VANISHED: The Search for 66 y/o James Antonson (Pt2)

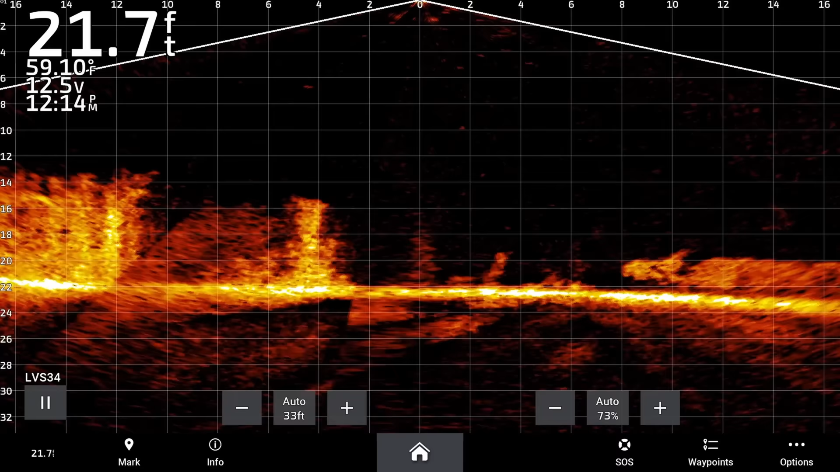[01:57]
On screen: depth 21.7 ft, water 59.10°F
We found a vehicle right in this area right here.
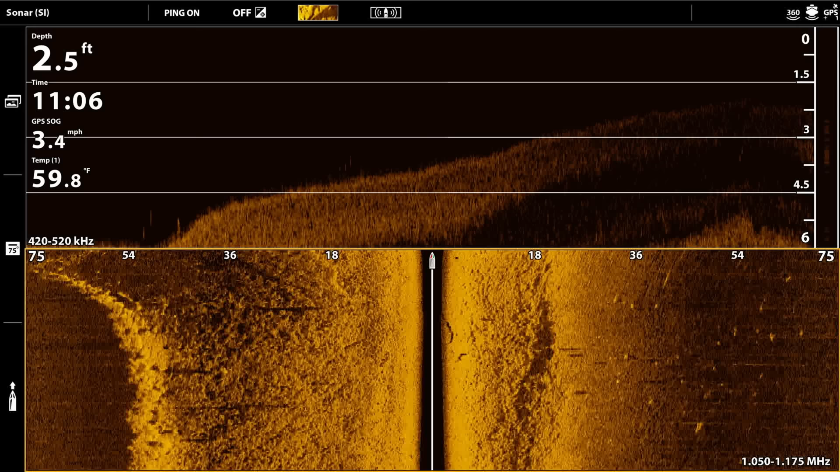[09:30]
On screen: depth 2.5 ft, water 59.8°F, speed 3.4 mph
You can see our boat icon kind of moving along through here. The depth of it is on the down imaging. You can see currently we're at two and a half feet. So it gets real shallow, kind of what I was talking about when we first got here on the other side. How there's not much of a slope. And as you come out 50 feet, it's only dropped about three feet or so. So it's a lot harder to hide a vehicle. But then we end up with this bigger slope that I was interested in as I was pointing from the other side of this side. And you can see that now we suddenly drop off into seven, seven and a half feet of water. So when we're looking at the down imaging here, anything from the top of this down to like that gold color,
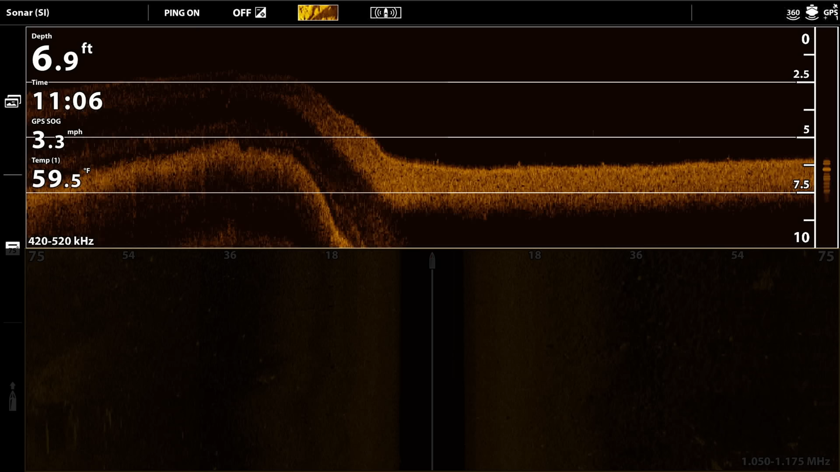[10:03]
On screen: depth 6.9 ft, water 59.5°F, speed 3.3 mph
that's the water column from the boat to the bottom of the lake. And then over here on our life scope, whatever's happening on the life scope is actually happening in real time.
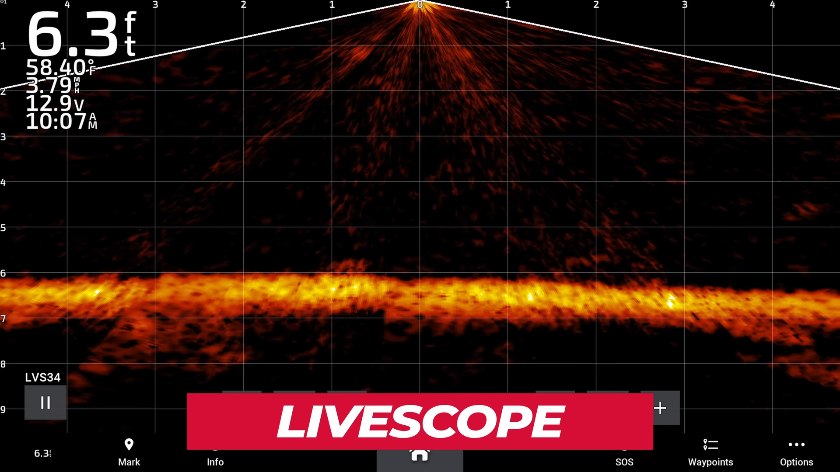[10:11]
On screen: depth 6.3 ft, water 58.40°F, speed 3.79 mph
Whereas the hummingbird is a picture in time. So we can actually scroll back and look at all right. Do we miss anything? Do we want to zoom in on anything? We can go back to that little outtake.
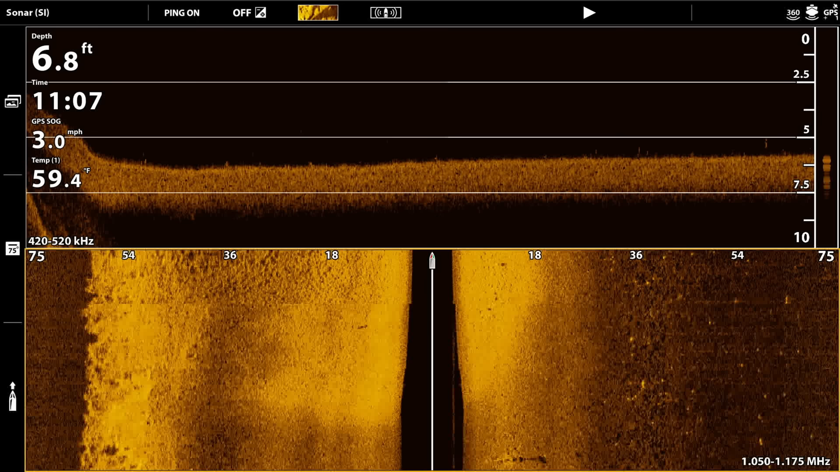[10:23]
On screen: depth 6.8 ft, water 59.4°F, speed 3.0 mph
So as I scroll up here and then I can scroll in and you can see all right. Oh, look, it's in the shape of a car square.
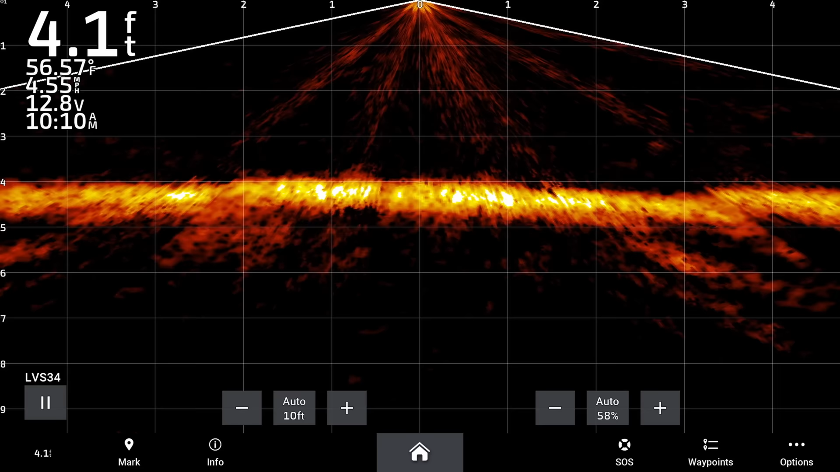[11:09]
On screen: depth 4.1 ft, water 56.57°F, speed 4.55 mph
As we come up to the northern part of this lake here, as I was mentioning, you know, now we're only at four feet. We're going to start coming up under four feet now, 3.9.
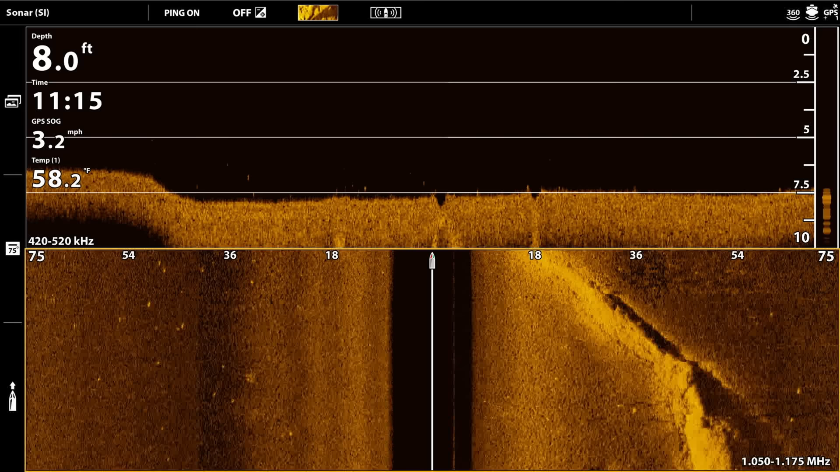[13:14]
On screen: depth 8.0 ft, water 58.2°F, speed 3.2 mph
So now the shadow is on the side that we were just on. And now we've now cleared it on the opposite side where that shadow was the first time.
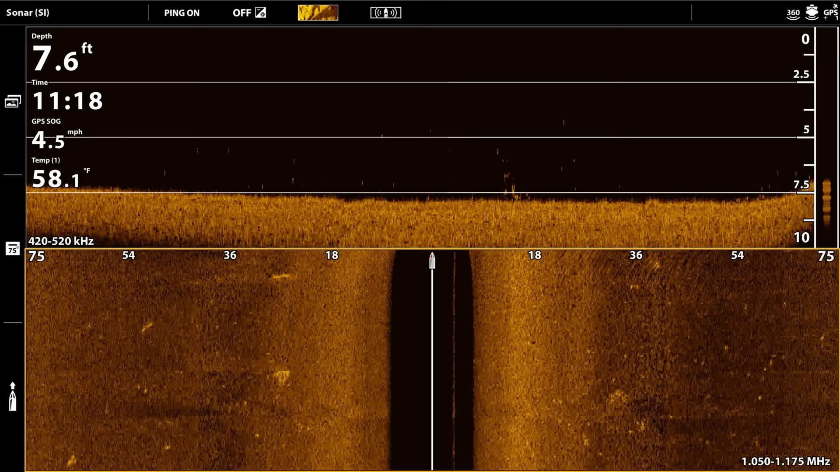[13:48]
On screen: depth 7.6 ft, water 58.1°F, speed 4.5 mph
It's all clear though. I can say with 100% certainty there is not a vehicle in this one.
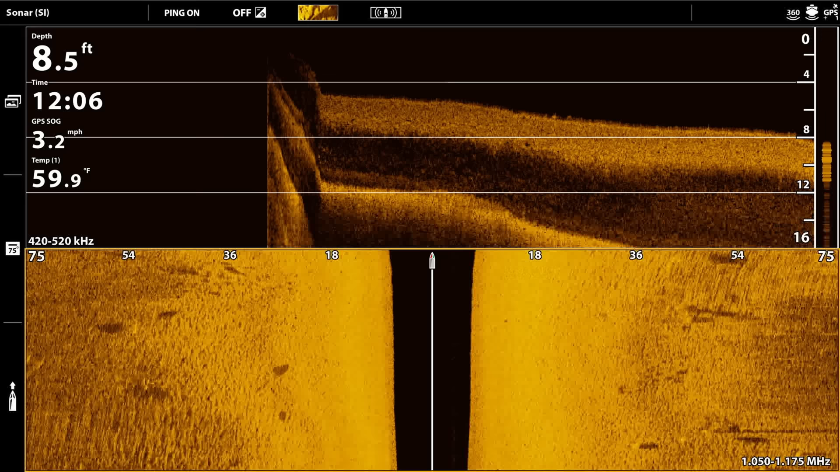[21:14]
On screen: depth 8.5 ft, water 59.9°F, speed 3.2 mph
Easy scan though, not like that other lake that had all the foliage and the growth.
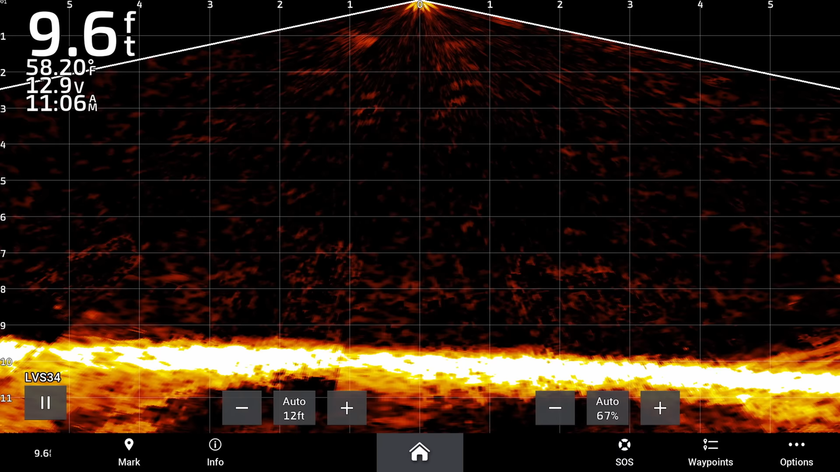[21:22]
On screen: depth 9.6 ft
This is a nice smooth bottom, easy to scan. We don't have to go over it and over it like we did last time.
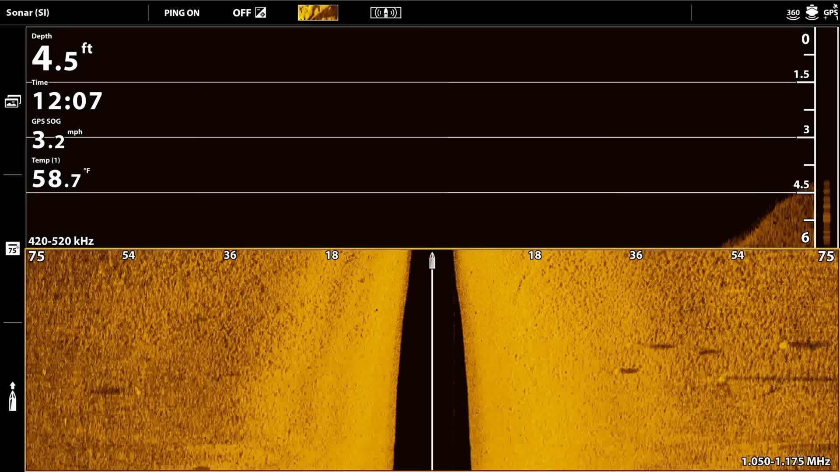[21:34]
On screen: depth 4.5 ft, water 58.7°F, speed 3.2 mph
Back up to five feet, four feet, too shallow there.
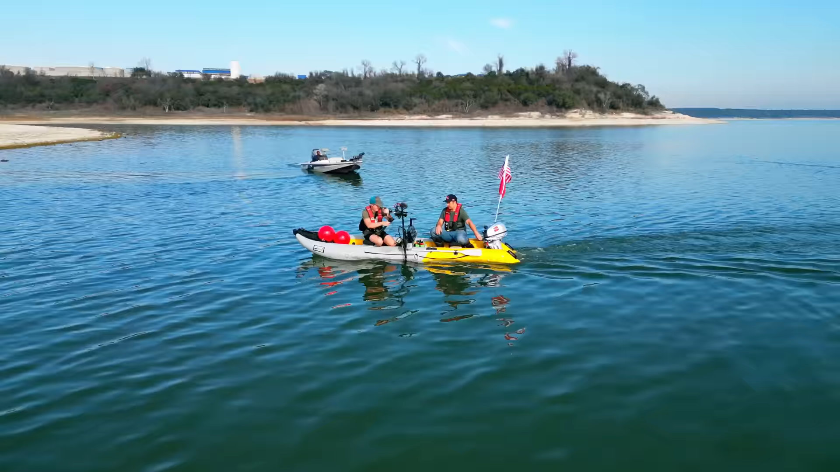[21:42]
We'll do one more pass straight out from the boat ramp. Got a tire only.
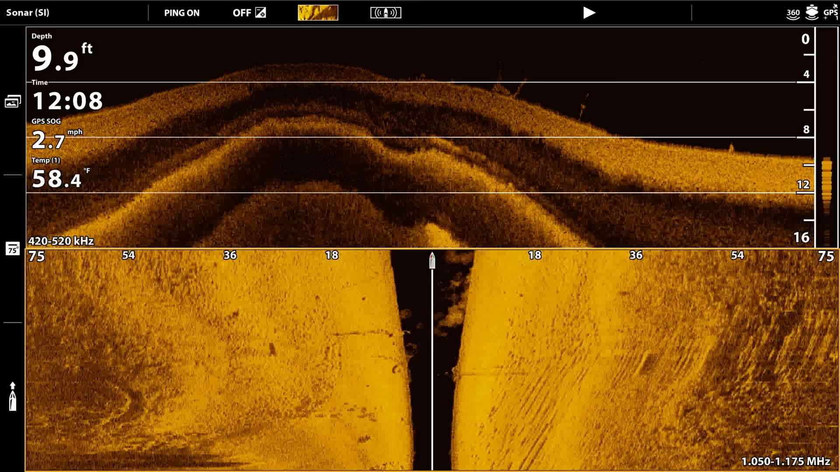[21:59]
On screen: depth 9.9 ft, water 58.4°F, speed 2.7 mph
So, if you look at the tire, right there. So if you can see a tire, you're definitely going to be able to see a car. All right, that's it.